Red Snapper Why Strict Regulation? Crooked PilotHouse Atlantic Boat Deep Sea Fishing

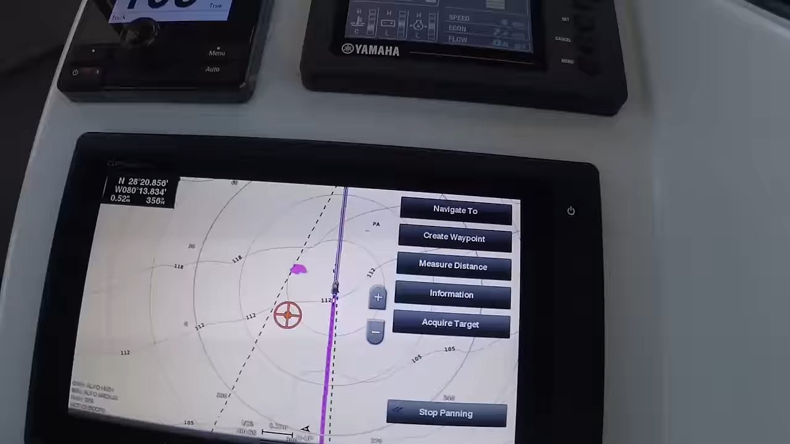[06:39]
There's always something moving at sea.
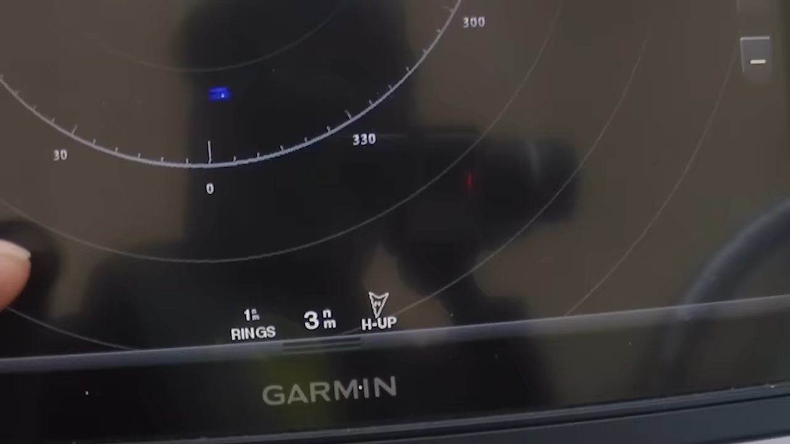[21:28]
but he's getting very close to me.
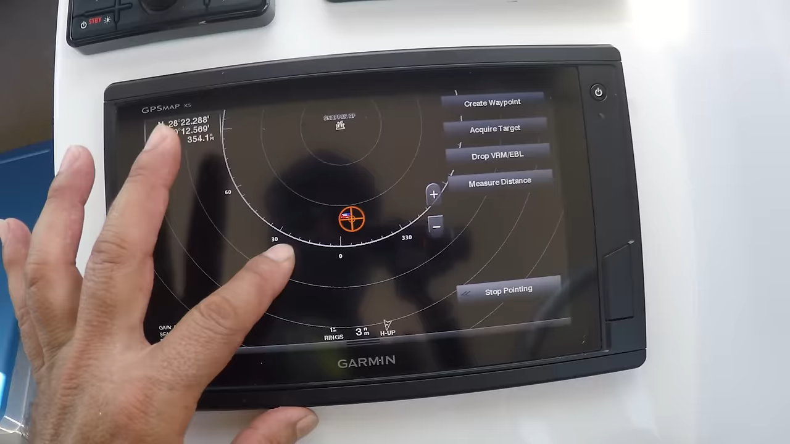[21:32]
This is a fishing area here.
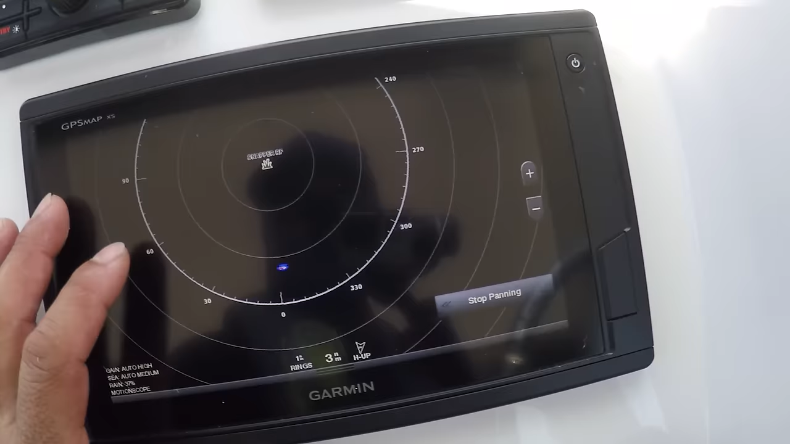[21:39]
So I don't know if it's gonna deviate or am I gonna have to pick up anchor. I think he's turning more towards the right to avoid me.
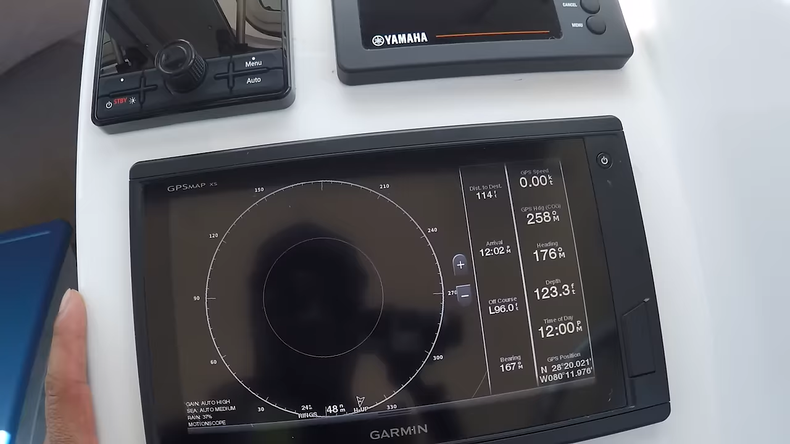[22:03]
You can hear the lightning. Here's the storm right here. And the storm is about 20 miles away.
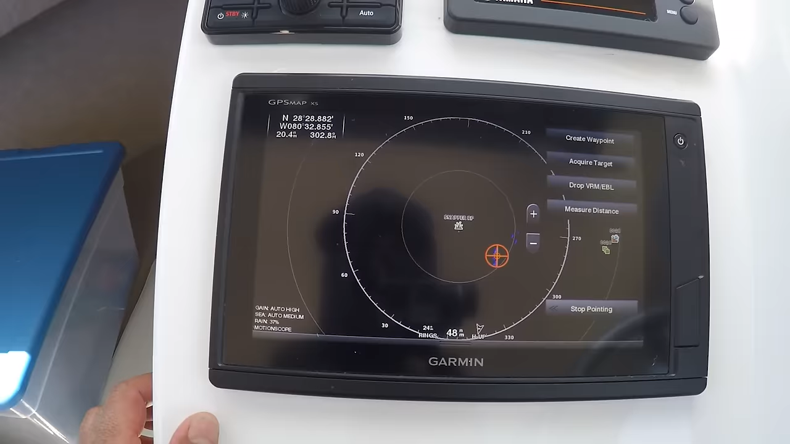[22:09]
And you can hear the lightning right there.
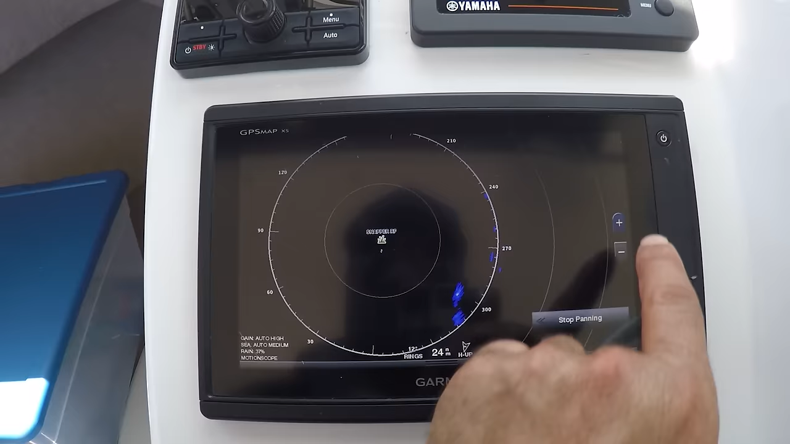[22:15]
That's a storm right there.
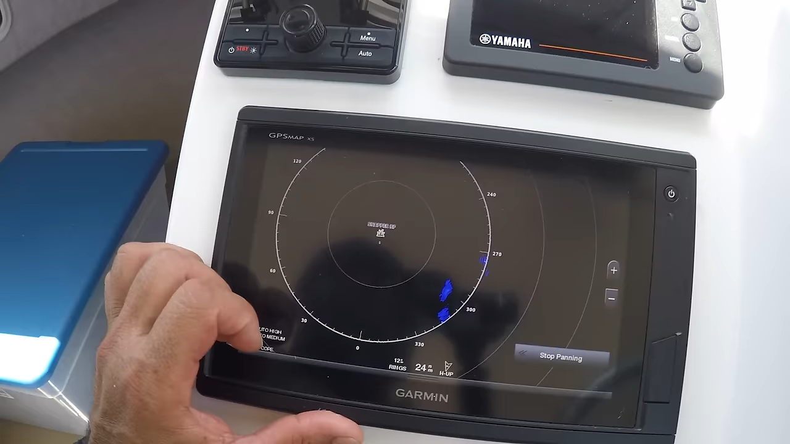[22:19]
But it's not a big storm, but you can hear lightning.